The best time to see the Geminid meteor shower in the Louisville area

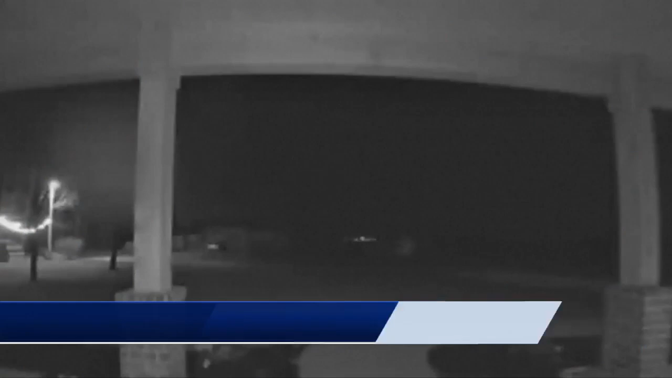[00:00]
Come back several home cameras in central Indiana captured what meteorologists believe was a meteor. So some neighbors reported hearing a boom before checking their cameras to see what it was.
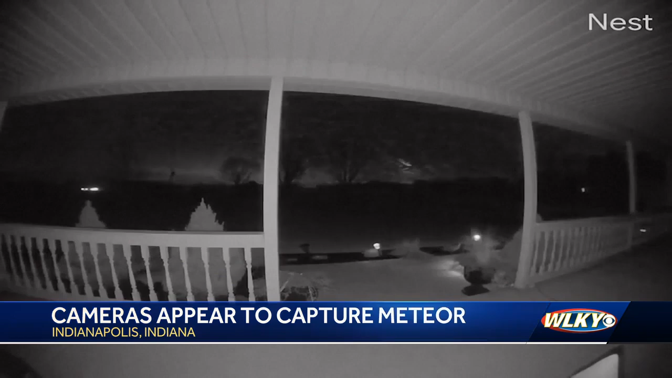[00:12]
Matt says the bright flash appears to be part of the yearly Geminid meteor shower. It will peak on Friday. NASA says at that peak you could see a meteor every few minutes. Wow. Not like those.